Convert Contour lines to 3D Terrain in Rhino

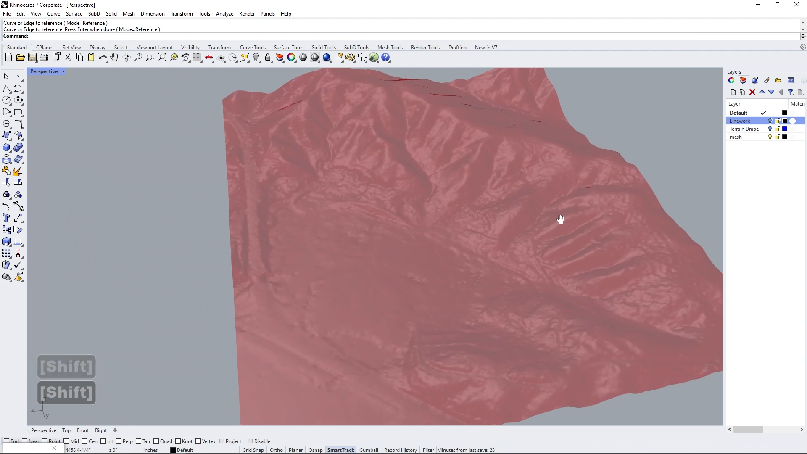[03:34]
So now you can see that we have a mesh that is basically still in grasshoppers.
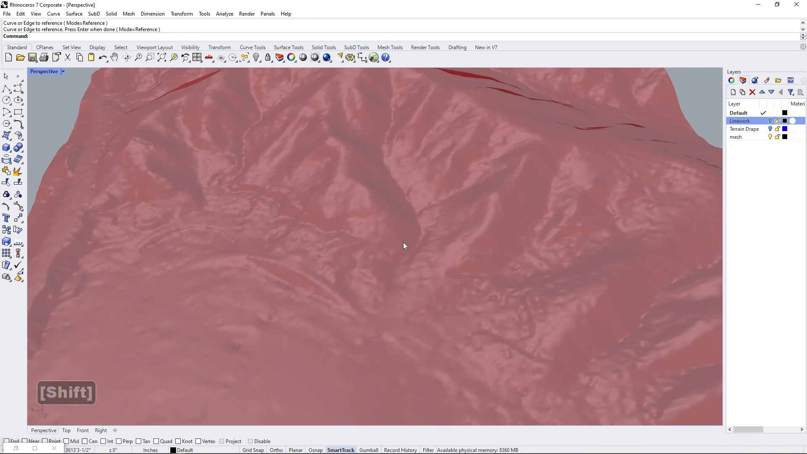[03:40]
We can't select it, but you can see it's got some really good definition of the landscape here. There's some indents here that it's picking up. This is great. It is exactly what we want.
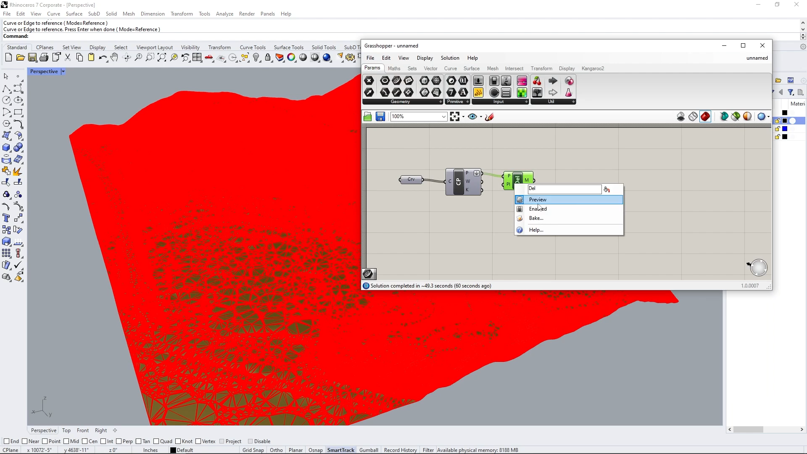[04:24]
Before I do that, actually, I'm going to turn off the preview for that just so we are not confused by anything. This is our mesh looks really crazy. But if I go into rendered mode, you can see that we actually do have our terrain here and it's looking good.
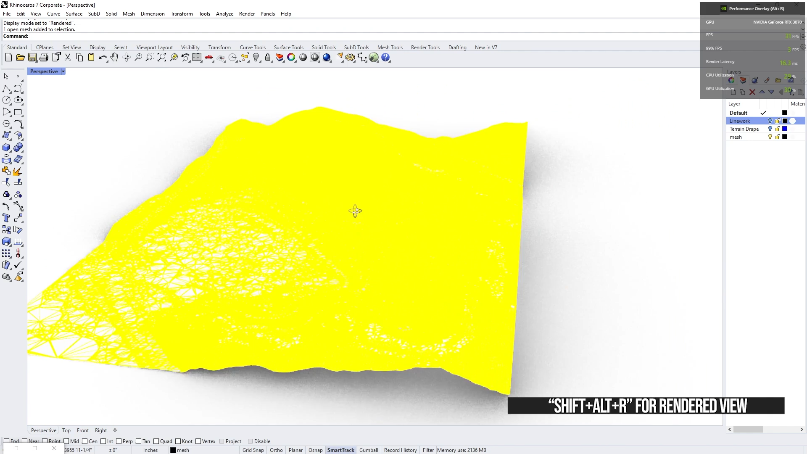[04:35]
You can see the highway coming in here. You can see the headlands over here. Okay.
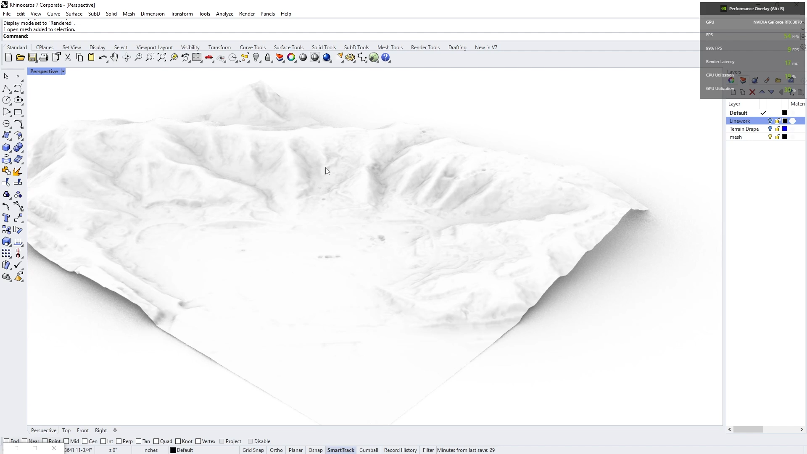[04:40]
So right now, if we go back to the shaded view, you can see that it's a little bit messy.
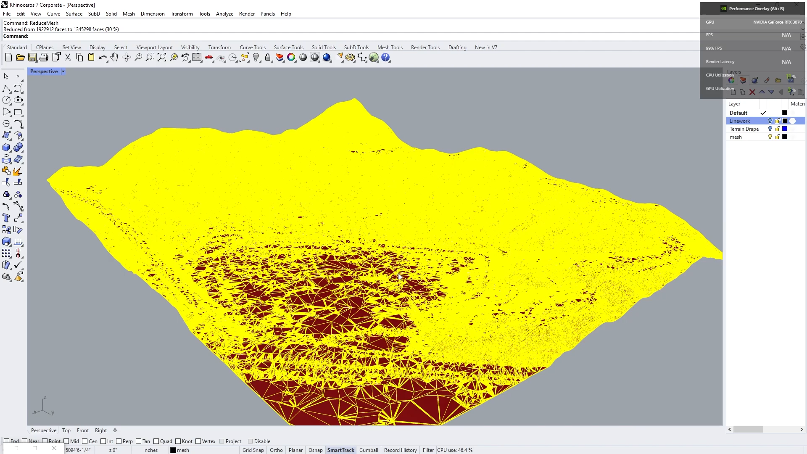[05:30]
If I go back into rendered view, you can see that it's basically the same thing, right? So that's great. We have a mesh that is reduced.